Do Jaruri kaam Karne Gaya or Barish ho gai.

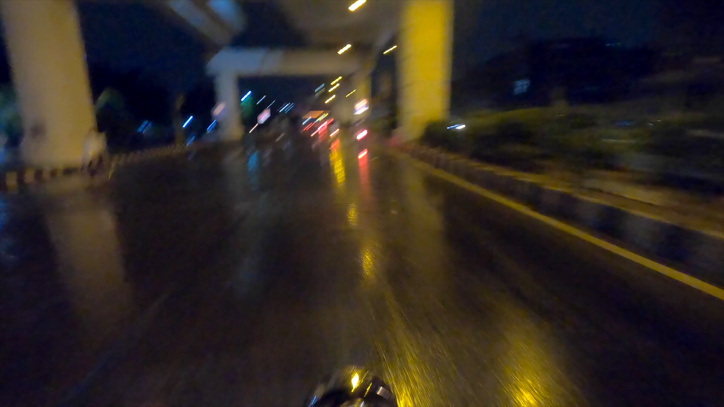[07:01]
रोड पे अभी ब्रेकी जूरत नहीं है खाली है रोड तो चलन दो